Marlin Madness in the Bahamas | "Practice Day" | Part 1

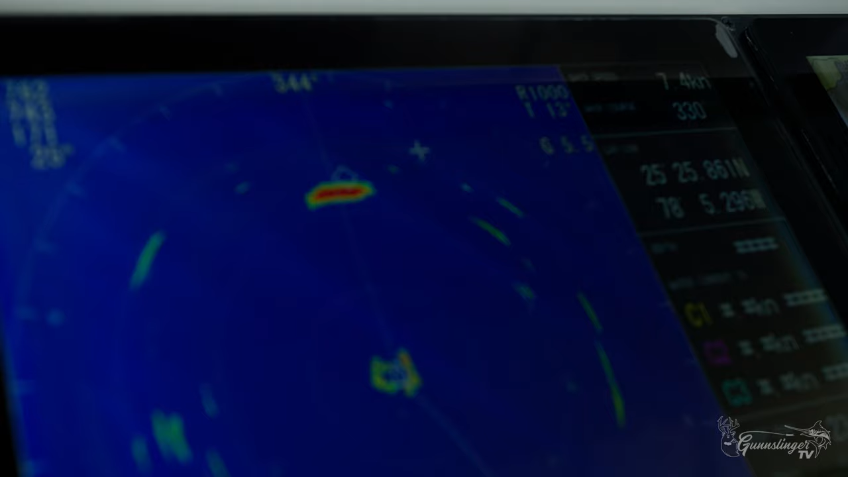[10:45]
what's that what's that that's some bait down there
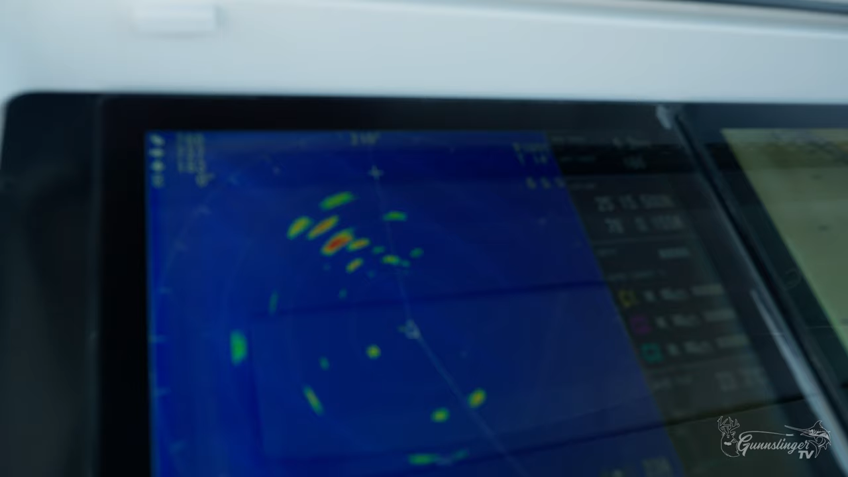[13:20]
this one right here? yeah all those reds